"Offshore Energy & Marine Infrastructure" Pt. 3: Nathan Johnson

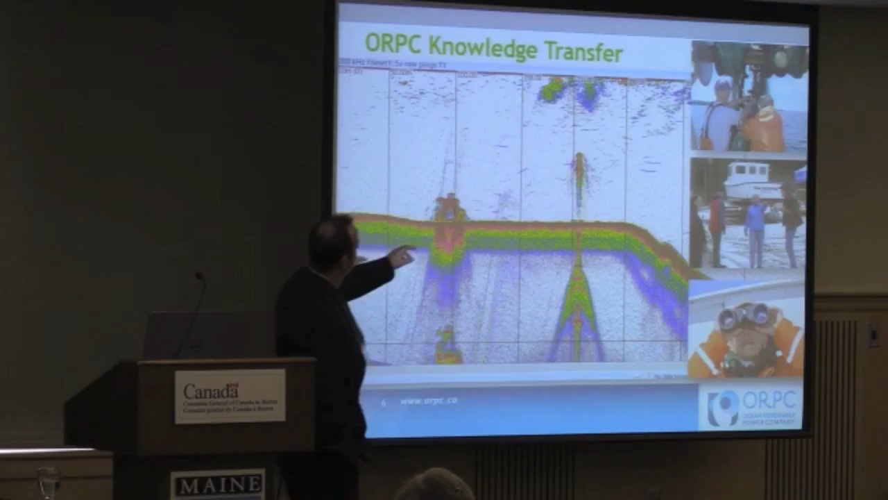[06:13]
and shows our MORD device, the ArcGen prototype to the right of that. And this is typical fish finder images of fish tracks as well around the device. And another example of transferable environmental studies that we did is we worked collaboratively with Dr. Mo Brown from the New England Aquarium on marine mammal surveys. And she trained our staff as well as community observers to perform marine mammal observations during construction and installation.